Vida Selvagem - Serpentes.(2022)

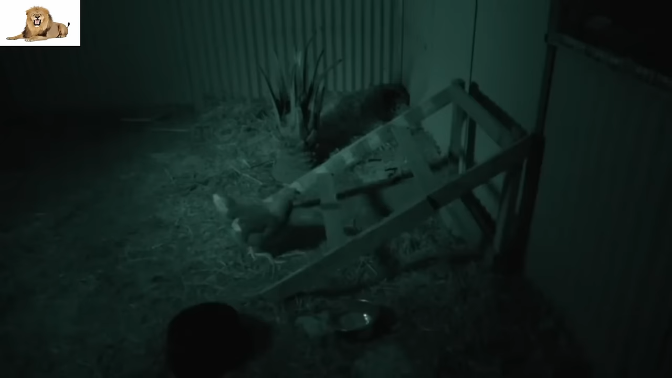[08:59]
Como muitas pítons, ela nasceu com um equipamento de captação de calor.
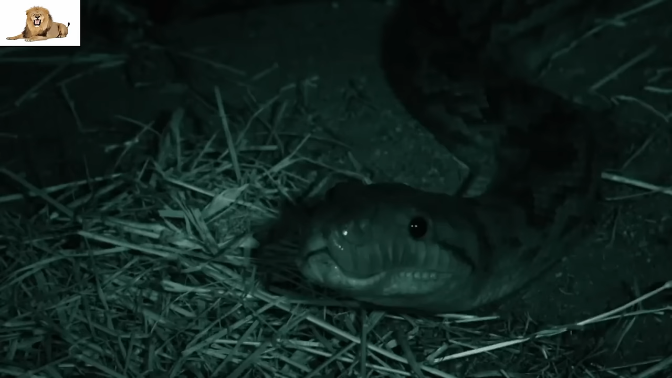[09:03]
Essas cavidades no maxilar da serpente são chamadas de focetas labiais, termorreceptores que permitem que elas vejam o calor.
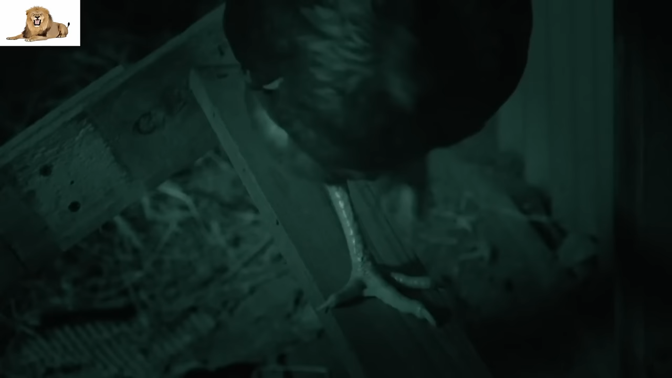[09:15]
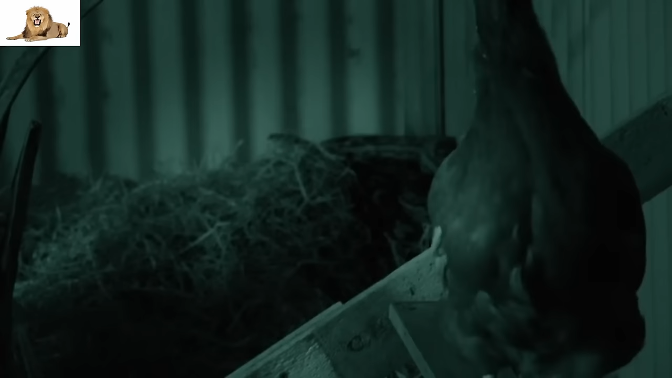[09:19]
Quando a temperatura cai durante o frio da noite, as assinaturas de calor das presas ficam mais contrastantes. Assim que foca em uma fonte viva de calor, a serpente pode planejar seu ataque. Ela pode ficar no mesmo lugar de Tocaia por muitos dias, esperando que a presa se aproxime.
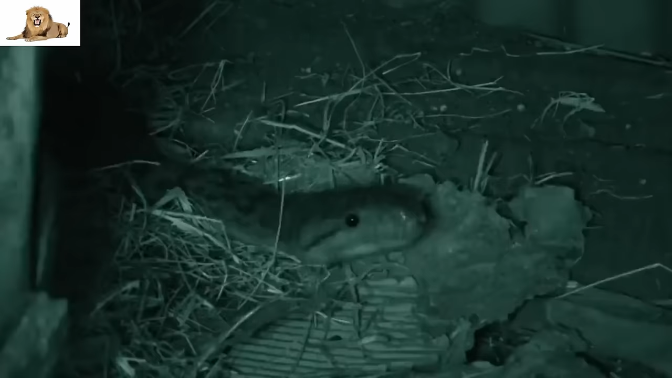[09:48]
A Píton não tem a intenção de esperar tanto.